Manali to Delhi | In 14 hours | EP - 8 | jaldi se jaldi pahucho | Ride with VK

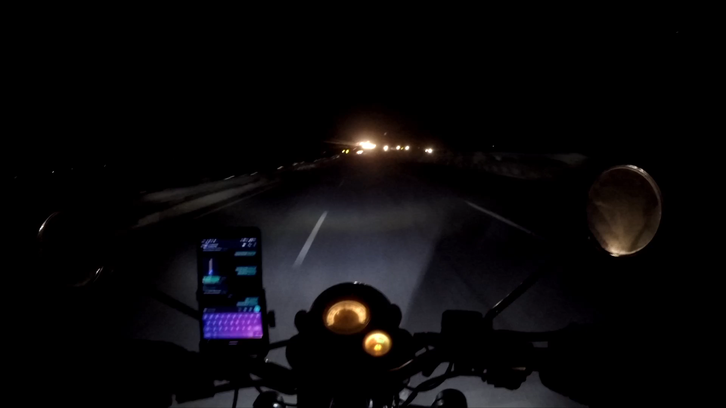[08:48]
लाइट ने काफ़ी सही काम कर रखा है, इतनी सही लाइट दे रही है तो बढ़िया है, और क्या चाहिए।
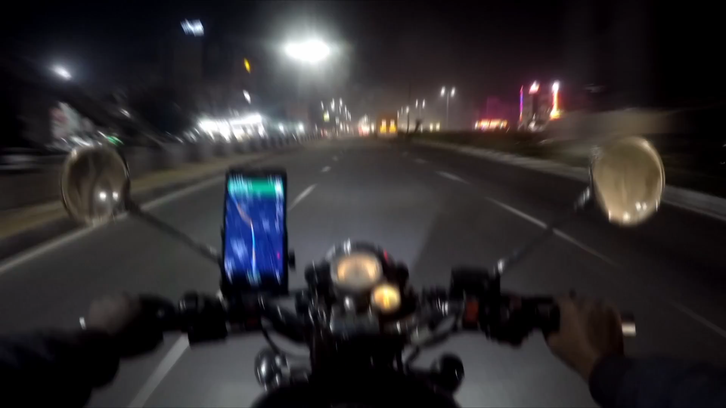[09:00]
सो गाइस देखो, सीन ये हुआ था कि 10 बजे मैं दिल्ली के अंदर एंटर कर गया, ठीक है, और 10:30 बजे अपना घर पे आ गया।